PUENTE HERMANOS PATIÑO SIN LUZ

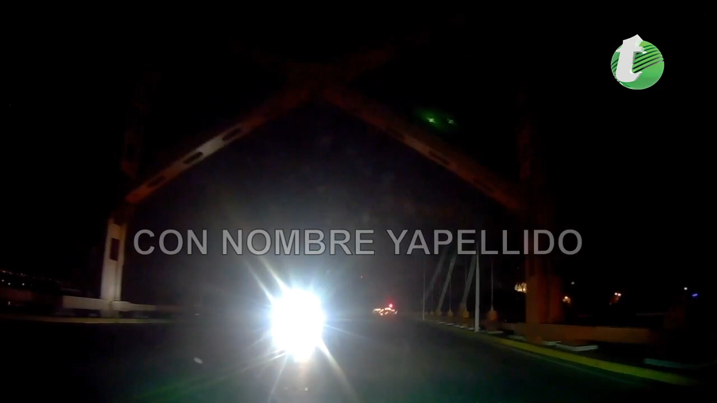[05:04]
Mire, solitario. No hay una bombilla. Mire cómo hace motorista. Entonces, ¿dónde están las autoridades?